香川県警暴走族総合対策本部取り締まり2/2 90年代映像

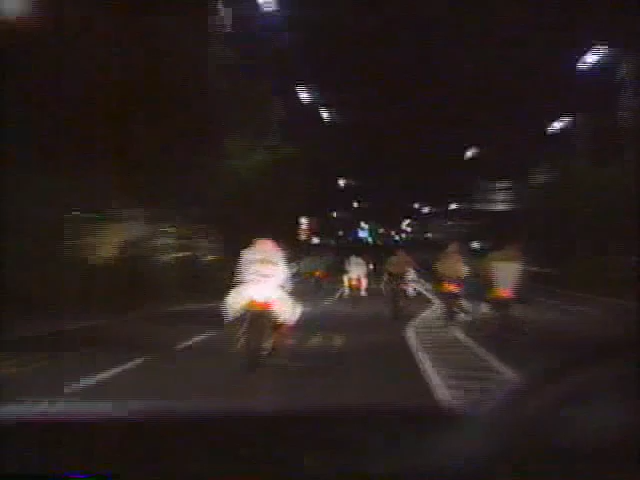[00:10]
香川一丸一から各車両、坂橋南船を直進、なお南進中、以上香川一丸一。
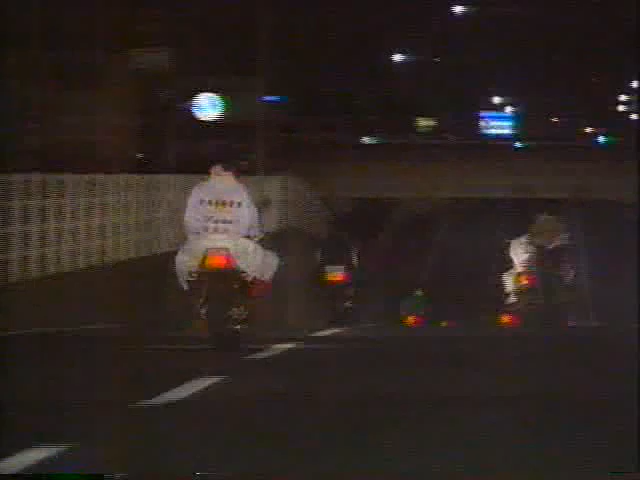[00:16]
一通り証拠写真を撮り終えると、